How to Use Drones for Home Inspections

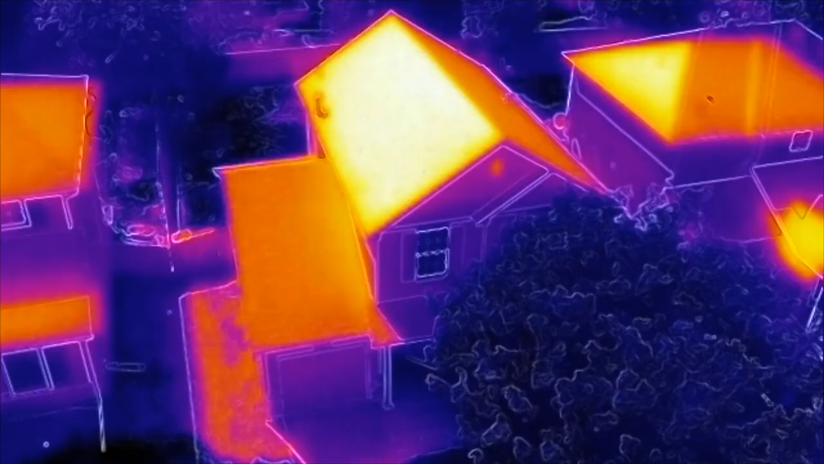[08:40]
We can do the same. We're looking at rooftop shingles.
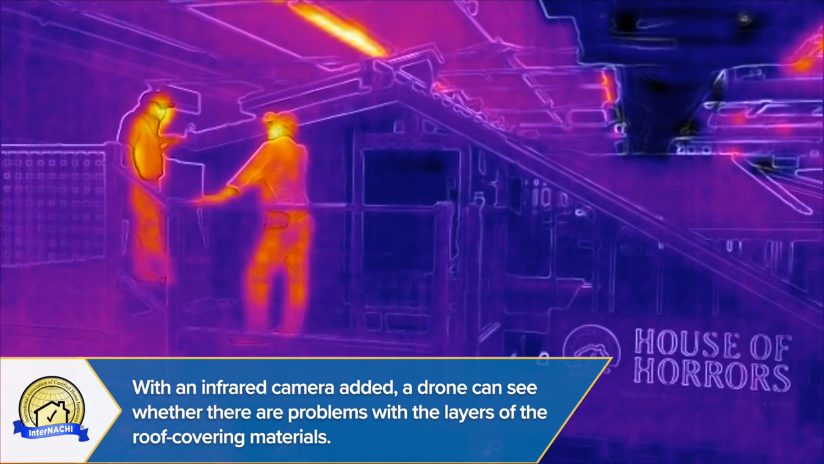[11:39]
If there were shingles, the drone could see what is happening underneath.
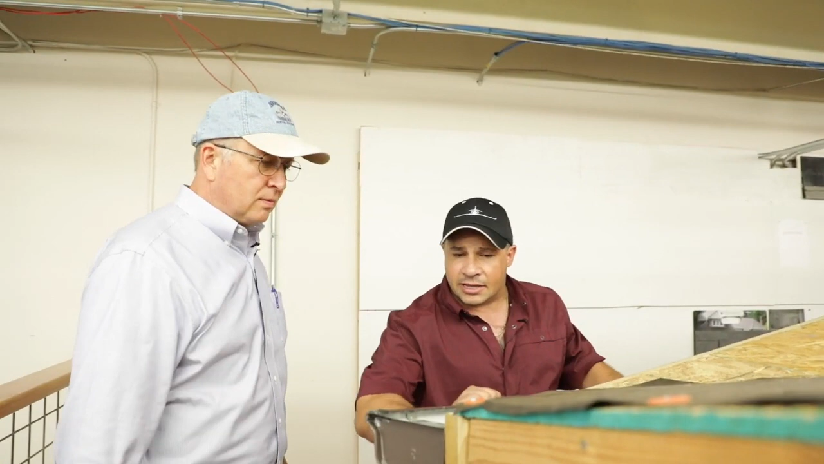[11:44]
I like that we're looking at the gutters as well. Yeah, and this gravel that's here, we could pick that up with our drone.
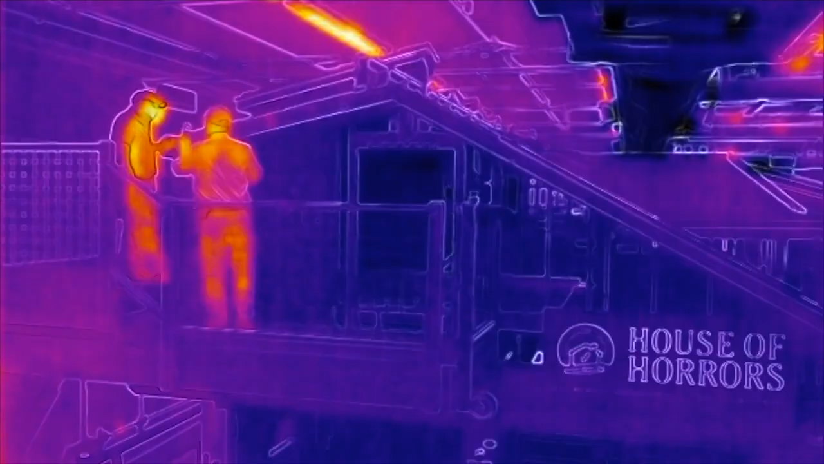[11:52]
You could actually see the temperature differential. Yes, you can. That would hold a lot more heat than this reflective white, gray painted interior lining on this gutter, for example.
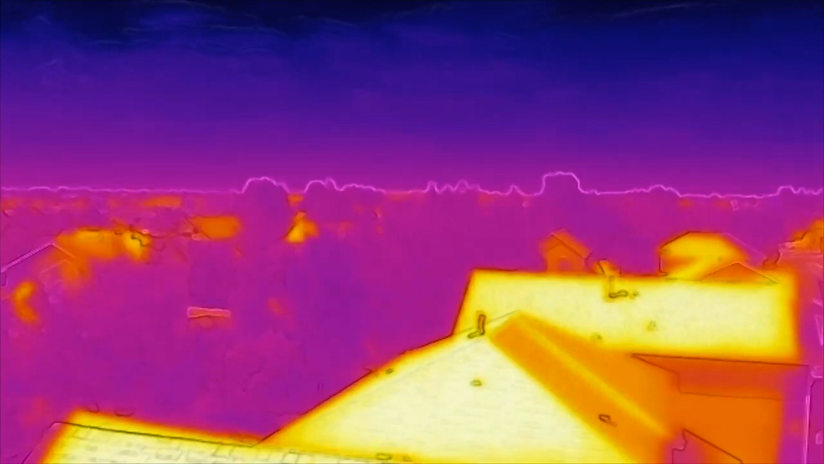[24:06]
The thermal imager will actually see if there's water damage underneath the roof shingles.
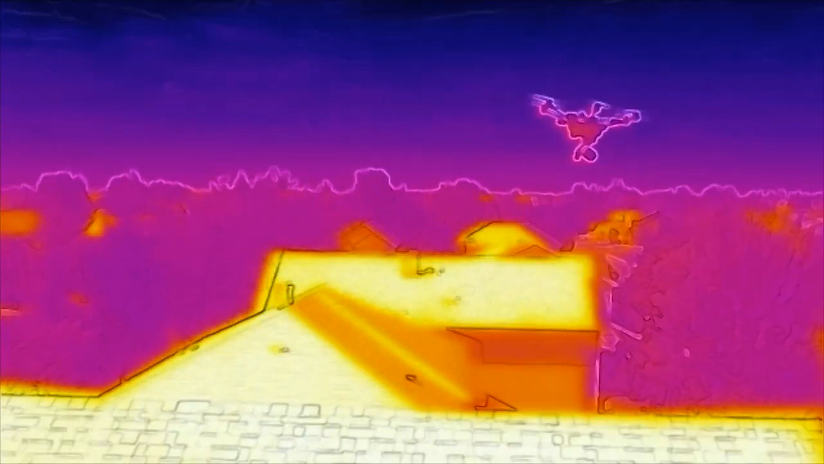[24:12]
It would also see it behind stucco and behind siding. The other benefit of using a thermal imager when
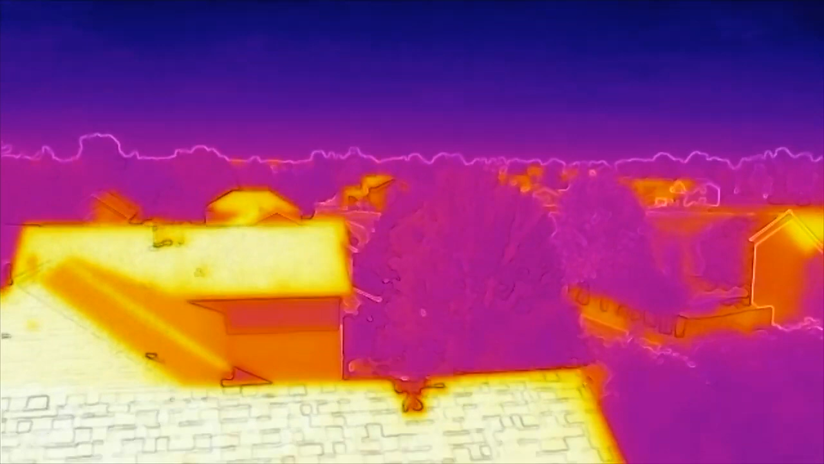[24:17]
you're looking at the property is you're able to see heat loss and issues with insulation.